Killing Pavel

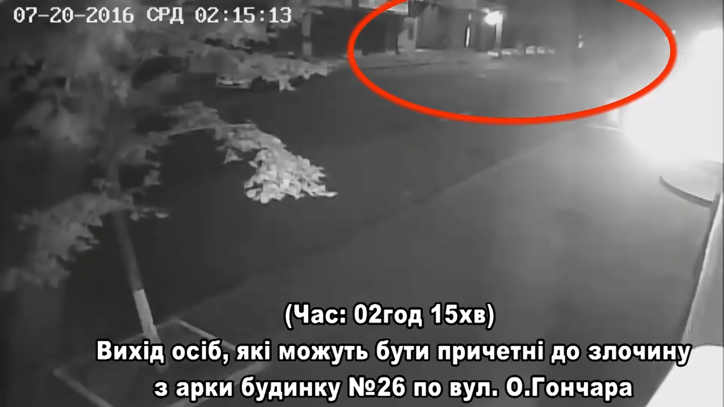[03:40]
Those videos, plus footage already released by the police, provide the most detailed picture yet of the lead-up to the murder and show how two alleged assassins managed to plant a bomb under the car Pavel would drive.
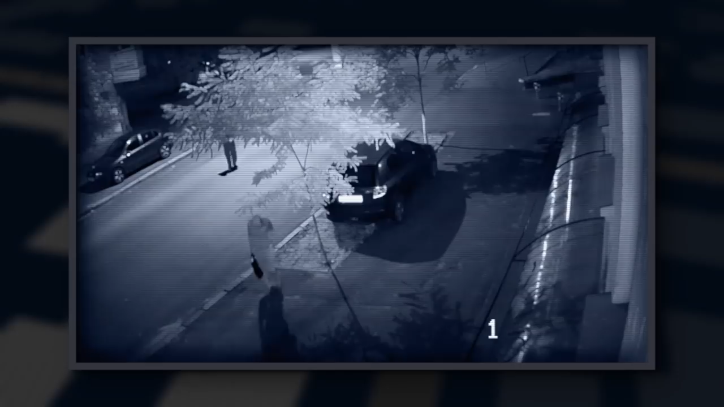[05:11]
They act as if they don't know each other, until joining each other again about half a block later.
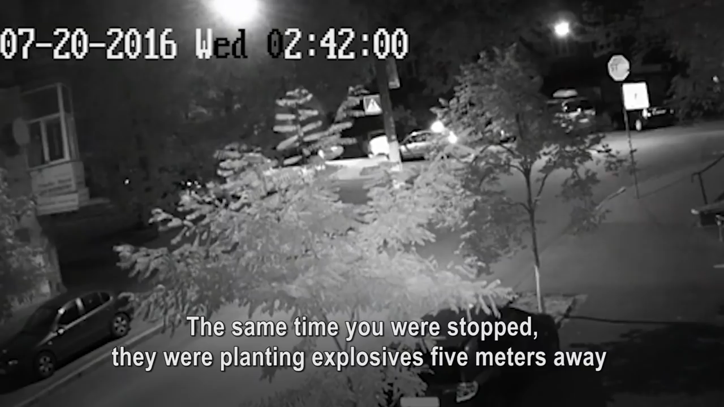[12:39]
буквально в 5 метрах від вас, двоє людей закладали вибухівку.
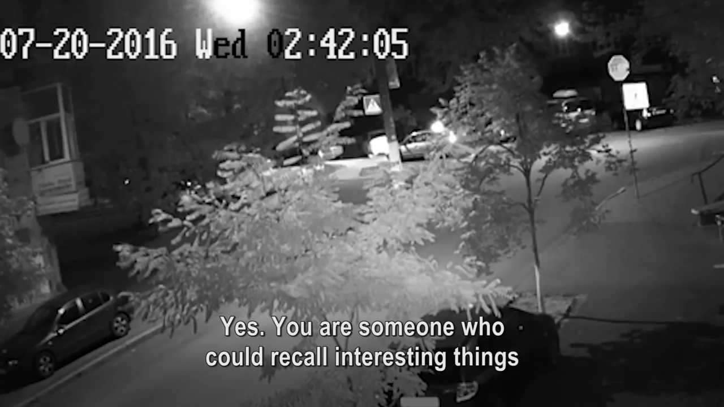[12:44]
Отак даже, та ви людина, яка могла би згадати цікаві речі. Какого цвіта була машина у Шеремета? Червона Субару, ну такий кросовер, такий червоно-вишневий.
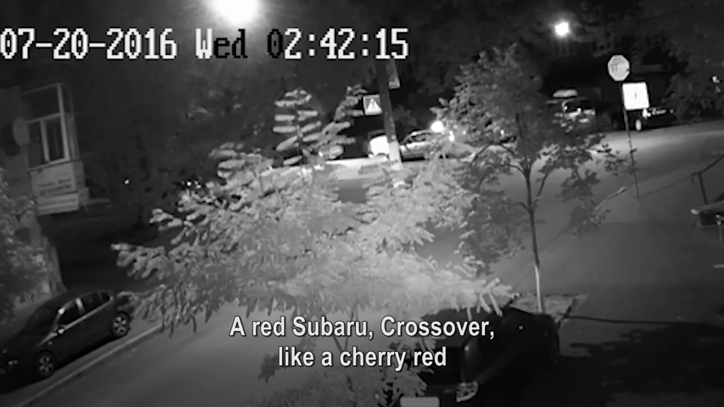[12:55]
Такий яркий вишневий, правильно? Да. Видели таку машину? Бачили ви таку машину? Вона недалеко від мене стояла, кстати.
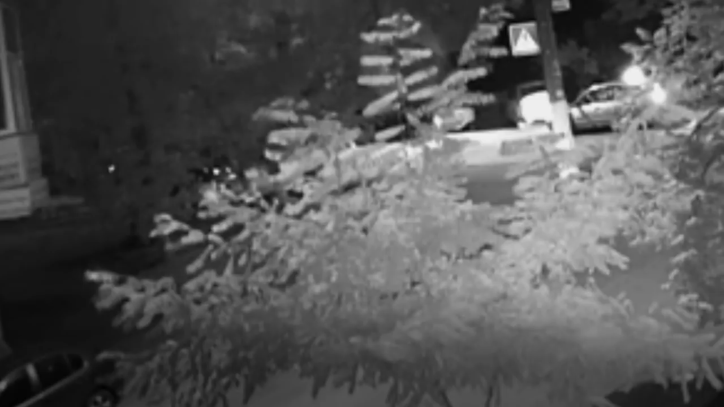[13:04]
І прямо видно, коли ви світите фарами, через дорогу Франка переходить людина перед вашими фарами. Це один з людей, які закладали вибухівку. Серйозно, але це ж время. Прямо в той момент.
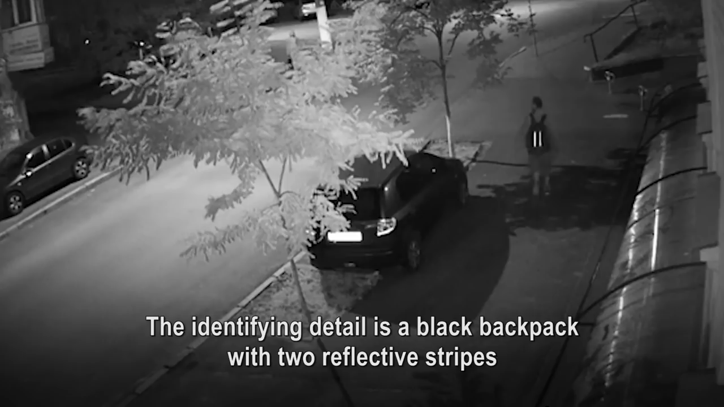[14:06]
Характерная примета – черный рюкзак, на рюкзаке сзади две светоотражающие полосы. But they didn't show the man's face.
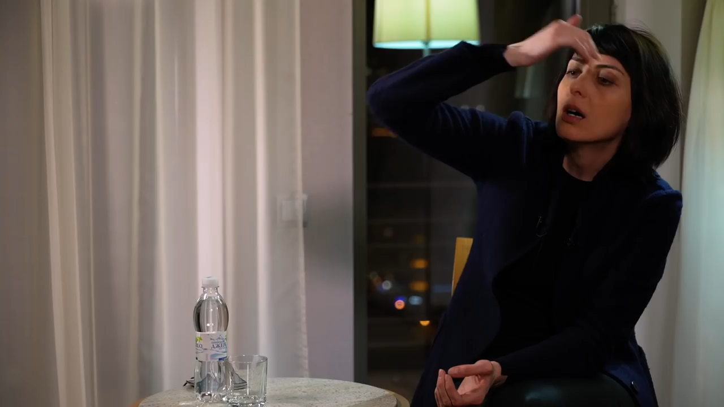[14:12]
А больше, по-моему, с лица даже не было.
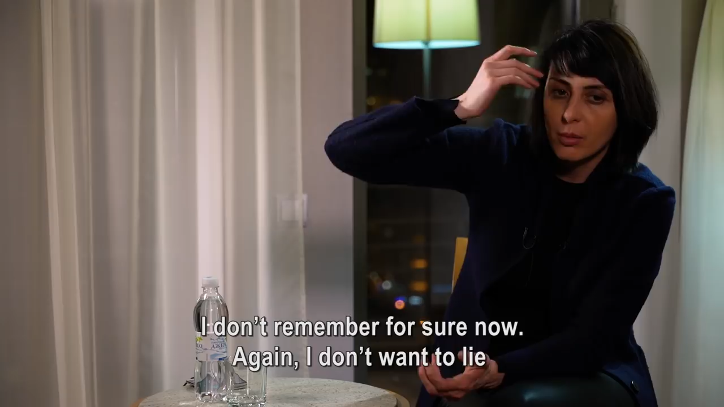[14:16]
Я сейчас не помню точно, вот опять говорю, я буду, не хочу врать, но даже с лица, по-моему, даже не было видео.
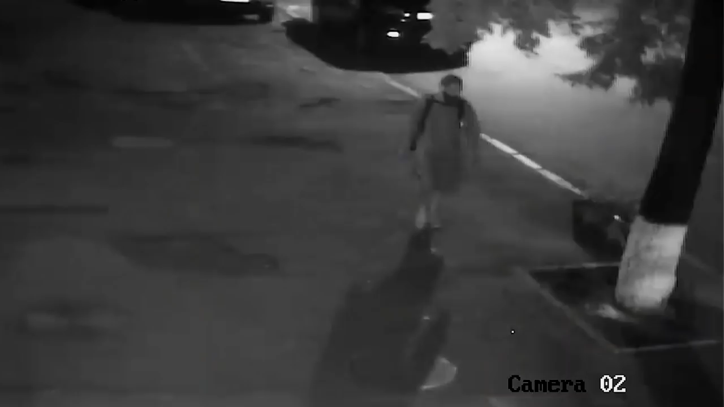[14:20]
But journalists found footage that captured this key detail.
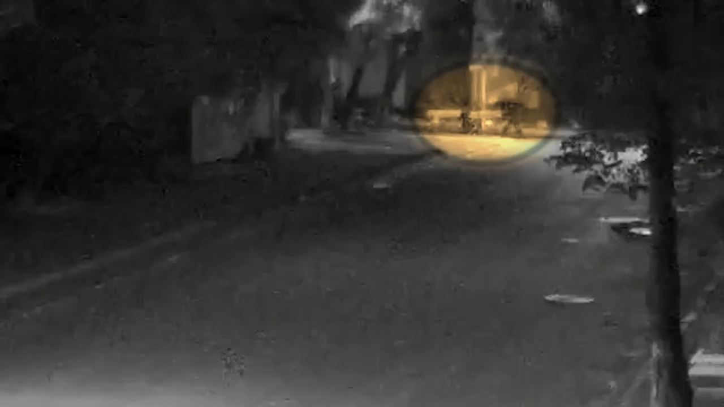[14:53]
identified the alleged assassins on nearly a half dozen other cameras further along in their escape route.
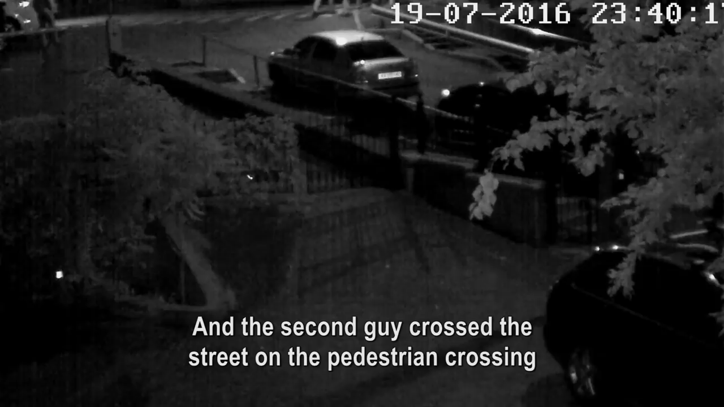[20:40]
И второй парень переходил дорогу на пешеходном переходе, выше пояса только видел, потому что руки... Рука одна была в кармане, и то есть он шел именно за нами. Мы перешли дорогу, и он ускорился, перешел вместе с нами дорогу. The men the Azovs identified as performing surveillance did not soon leave. They stayed on for hours, leaving only after the alleged assassins had passed them and planted the bomb. Their activity that night raises significant questions about what they were doing there.
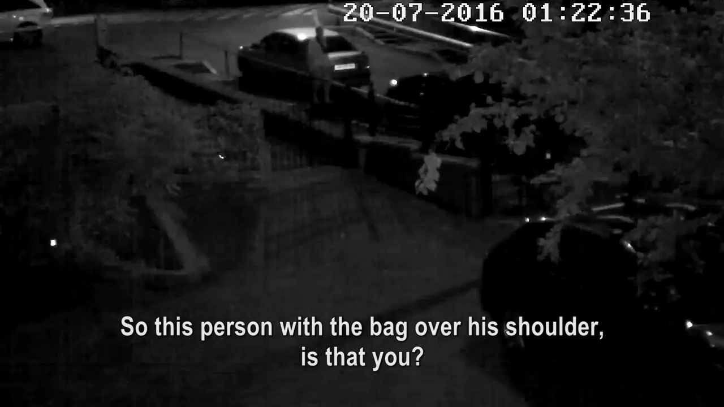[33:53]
Это вы? Это я, по всей это видимости. Вы? По всей видимости. Ну вы пометаете, чтобы там работали?